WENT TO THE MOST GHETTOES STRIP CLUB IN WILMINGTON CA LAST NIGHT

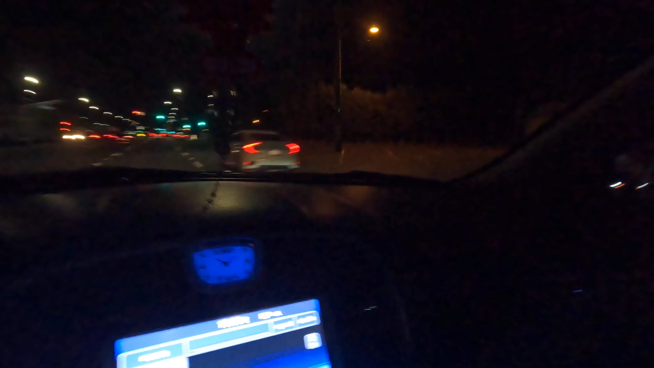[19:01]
Fuck. Jackass drivers out here in California. Fuck, man. Damn. See my signal on and don't want to let nobody over. I'll make a right turn on Arnett Street. God damn. So these people drive out here, y'all. Like a bunch of fucking headless ass chickens out here. Sheesh.